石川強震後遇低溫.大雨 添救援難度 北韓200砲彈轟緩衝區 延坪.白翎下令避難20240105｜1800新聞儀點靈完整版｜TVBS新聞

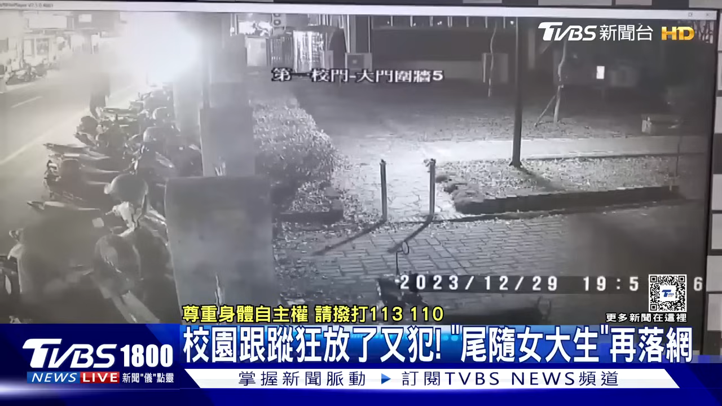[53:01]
方逮捕男子在大学附近晃啊晃眼神锁定一名坐在机车上的女大生紧盯着他假装这条摩托车接着靠近搭讪他就是几个月前曾被逮捕的校园跟踪狂